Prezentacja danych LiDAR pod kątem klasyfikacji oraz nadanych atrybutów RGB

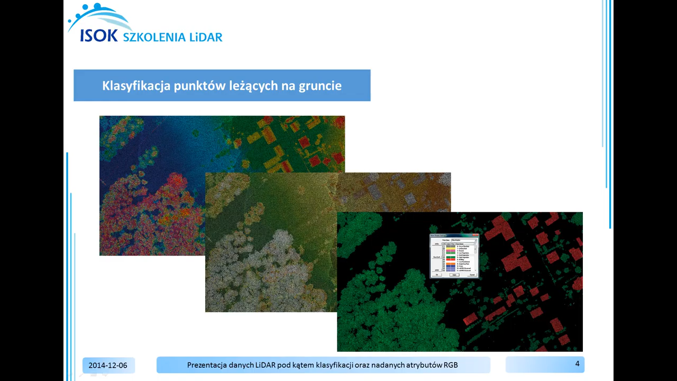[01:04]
Chmurę punktów ALS można zwizualizować pod względem różnych atrybutów takich jak wysokość, intensywność, klasyfikacja, echo czy RGB. W bezpłatnych przeglądarkach, takich jak Fugro Viewer, można również wykonać podstawowe pomiary w chmurze punktów ALS.
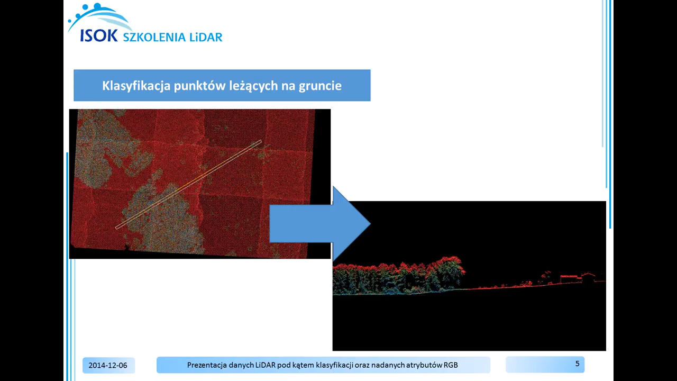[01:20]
Widok przy kroju ułatwia wykonanie pomiaru pomiędzy poszczególnymi punktami, np. wysokość budynku czy drzewa.
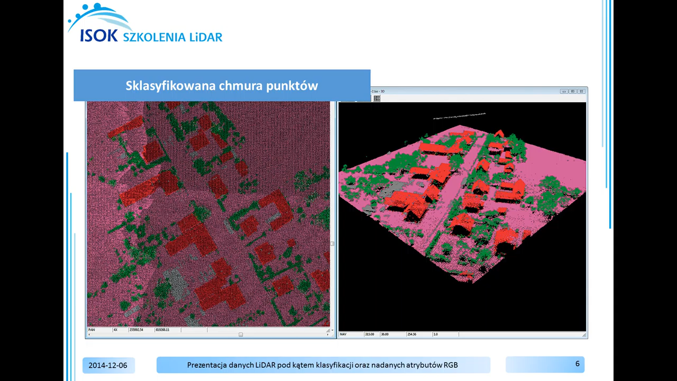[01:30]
Widok izometryczny 3D ułatwia analizę terenu.
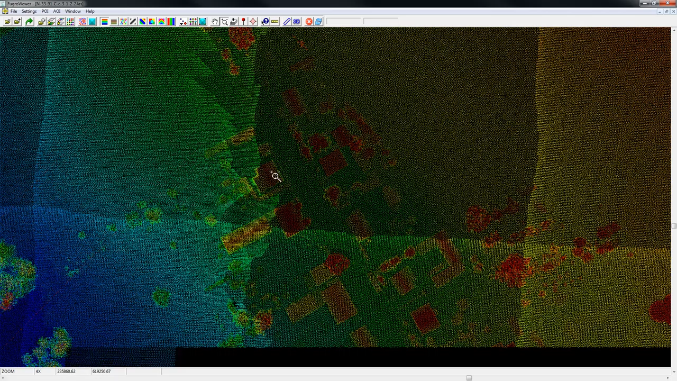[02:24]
Łatwo jest tutaj zinterpretować budynki, czyli lupką. Przybliżę się do środkowej części chmury punktów. Budynki są bardzo dobrze widoczne. Wrócę do widoku całego ekranu, Zoom Full Extend. Kolejny atrybut to kolorowanie chmury punktów po wysokości,